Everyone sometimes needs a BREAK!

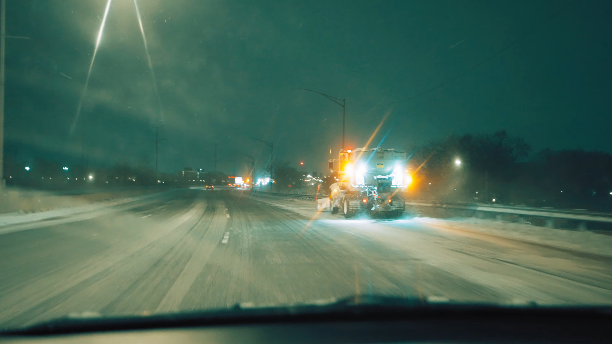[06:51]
tollway there are the most this road turned into the winter hell this is highway to hell but in winter so it's like cold hell
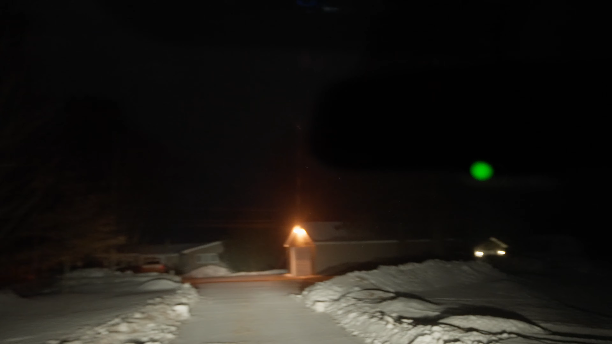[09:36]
have arrived yes where is the house which one is
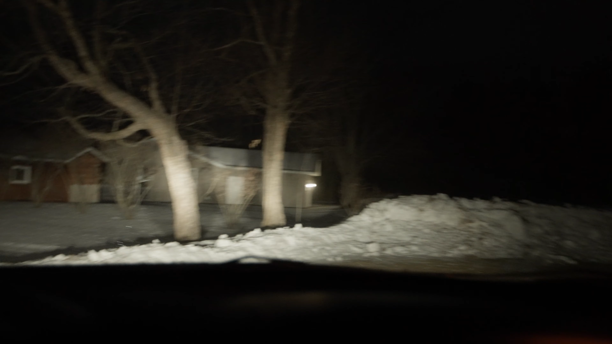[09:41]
that which one oh my gosh I'm so tired I